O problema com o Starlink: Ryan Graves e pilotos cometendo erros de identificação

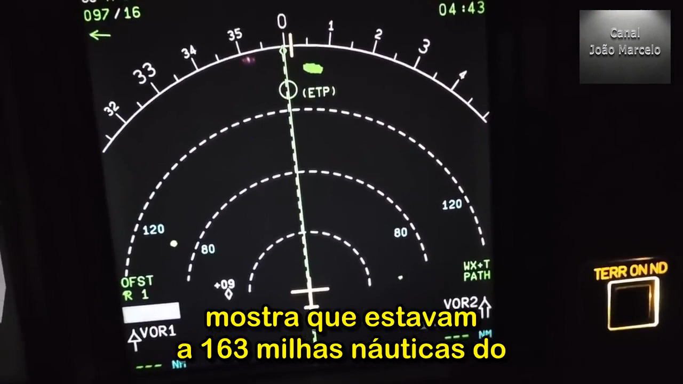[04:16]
shows that we are 163 nautical miles from the Borex wave point, so we can use that to get a position for the videos recording within one nautical mile at that point.